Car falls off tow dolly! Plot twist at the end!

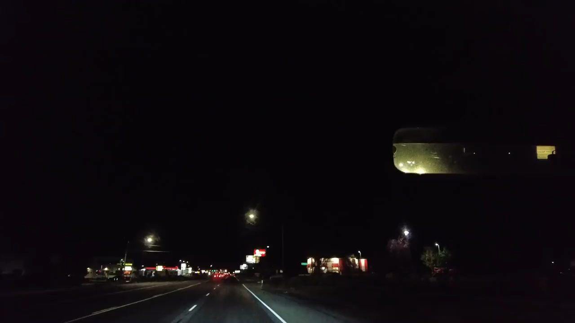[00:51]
So should be here right up by the KFC. And there it is.
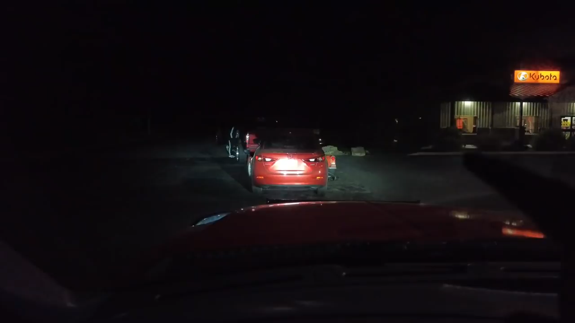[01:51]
Okay, I just asked him to check in the parking brake and make sure it's set because I want the parking brake set so that the rear wheels stay locked up and slide instead of trying to roll either direction as I get over here.
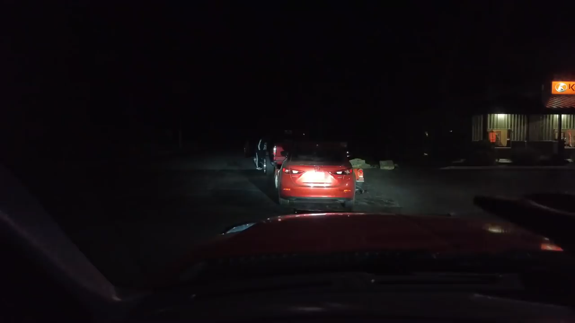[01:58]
Luckily, there's a nice driveway right here and pull the back end of his car sideways to get it off of that door on that fender. And he just opened the passenger door, looked in, looked at me, goes, yep, parking brake set. I'm wondering how the parking brake was set if it was on a tow dolly, but who knows.
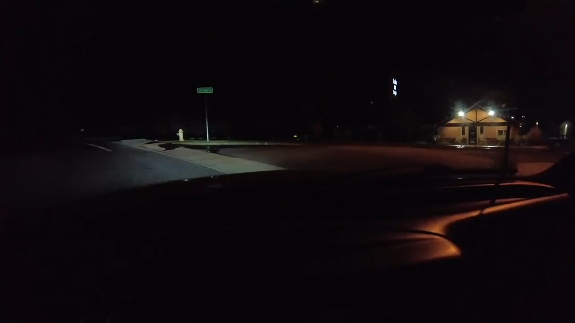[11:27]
But, he pulled into a dead end.